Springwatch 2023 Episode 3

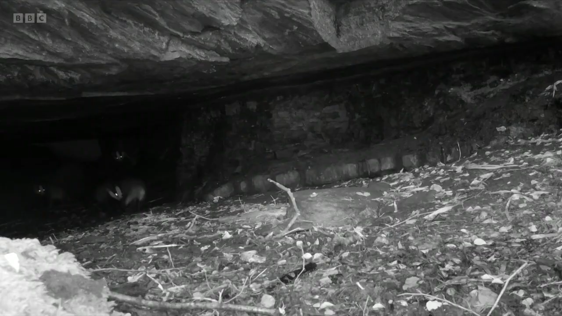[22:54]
I started placing my cameras in
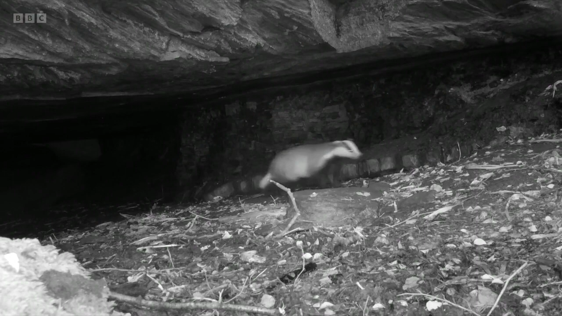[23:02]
areas where I could see nice trails to see who was using it.
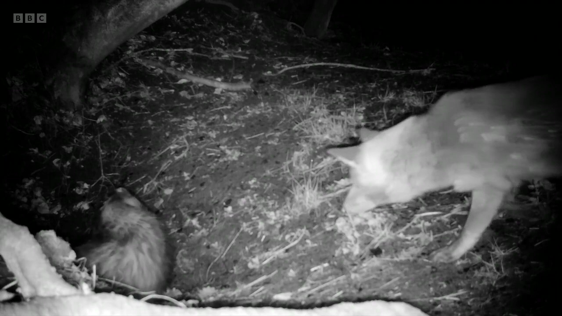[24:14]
chasing, growling, really not quite happy of the badger's presence there. Wasn't quite sure why this was happening, but it became clear a couple of weeks later when a couple of little fox cub faces popped up from underground.
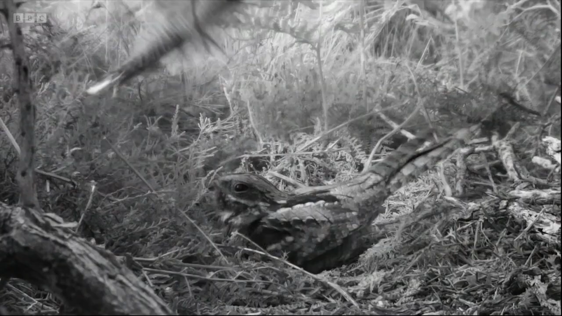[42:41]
You can hear that sound. Look, you can see her throat moving. And then they do that dance, that little waggle dance. And then the male does the whoop. So the female does the brrrr, and then it's the whoop. And then they do that sort of twerking, don't they, when they meet each other at the nest.
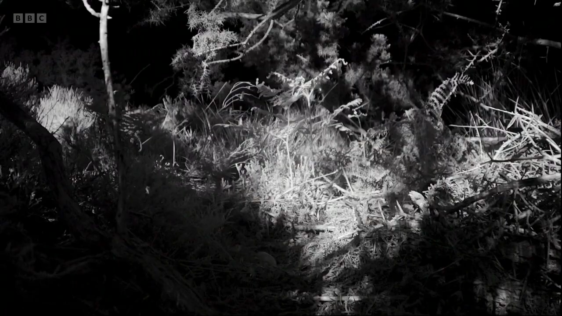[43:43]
The male flies off, and then the female takes over. Female settles down and keeps those eggs warm. As I say, remember, it's nighttime, and it's dark, and this is an infrared camera. And just to prove that, we've got the moon there. But this seems to go on throughout the evening.
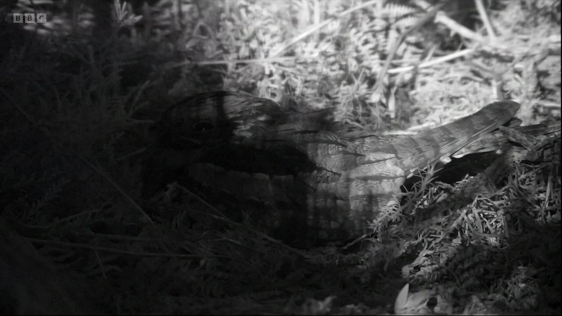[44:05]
And so now the female's on the nest, and then she flies off.
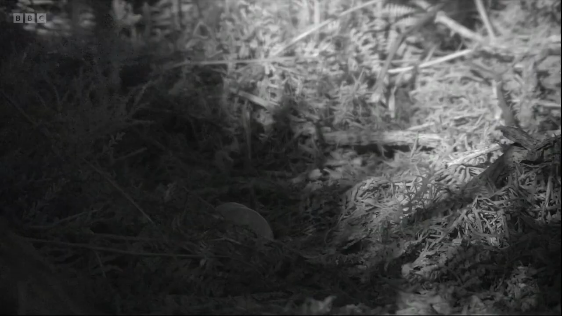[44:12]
Male calls her, whoop, whoop, with that noise. Then they fly off together. They leave the nest. So the eggs are bare on the nest. That jay, fortunately, is asleep at this point.
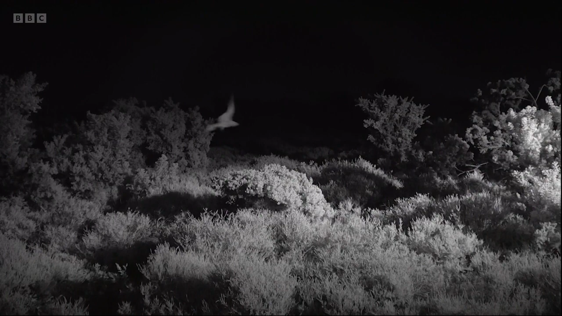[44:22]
And then what's quite interesting is they seem to fly off together. So the male almost seems to guard the female. It's great that the female gets a break from sitting on that nest. And this happens a few times throughout the night before she then goes back onto those eggs and settles down.
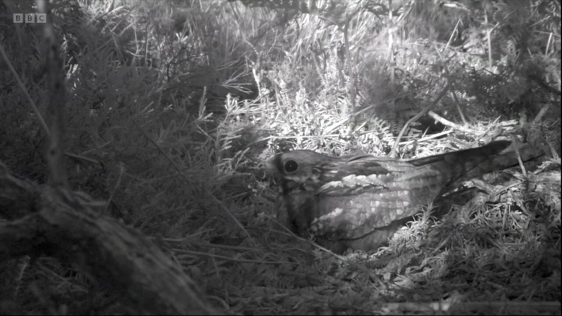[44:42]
But as I say, this is great because this is footage that we've not seen before. They're more active at night, obviously. They're nocturnal birds.